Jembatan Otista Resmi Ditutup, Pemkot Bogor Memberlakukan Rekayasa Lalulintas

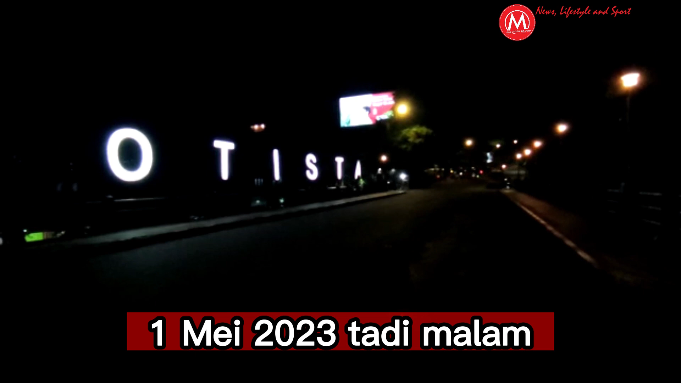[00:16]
Pemberlakuan rekayasa lalu lintas dan penutupan jembatan Otista Kota Bogor dilaksanakan sekitar pukul 21.15 waktu Indonesia Barat.